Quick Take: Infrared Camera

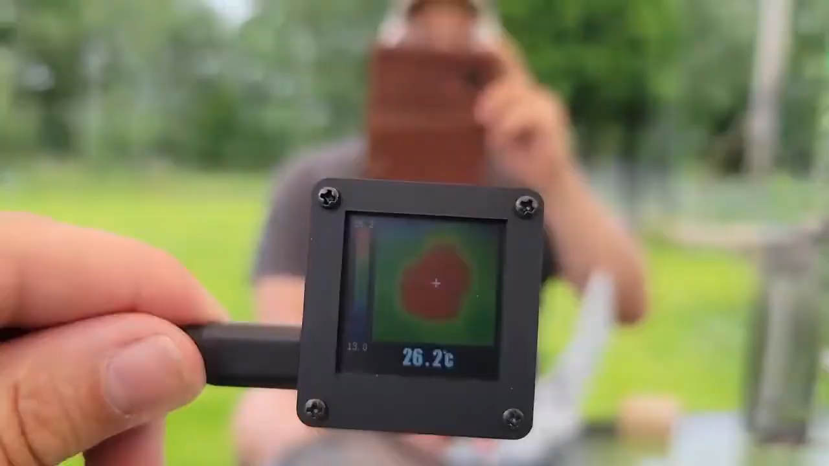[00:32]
On screen: spot 26.2°C
scanner so on my phone you can see Kevin there is a red blob put your arm like way out see his little stubby arm comes out
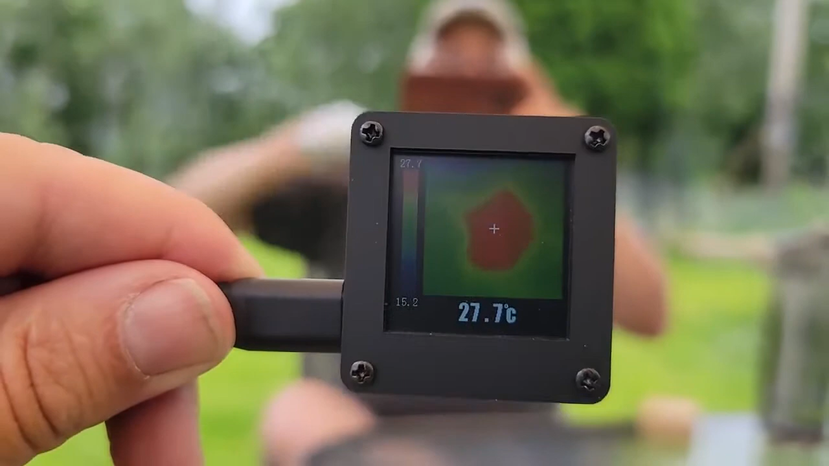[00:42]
On screen: spot 27.7°C
and as I go off and then oh there's ginger another tiny little blob